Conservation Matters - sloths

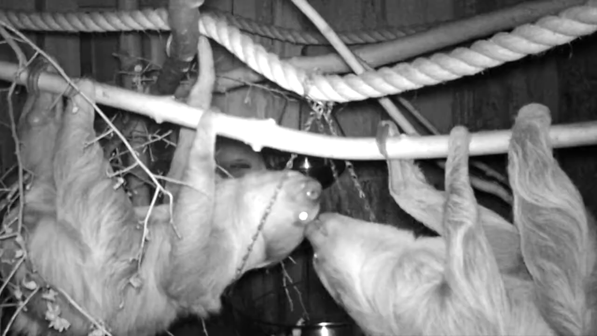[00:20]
Now two-toed sloths are actually nocturnal which means they're a lot more active during the night. In fact these guys will sleep up to 20 hours a day.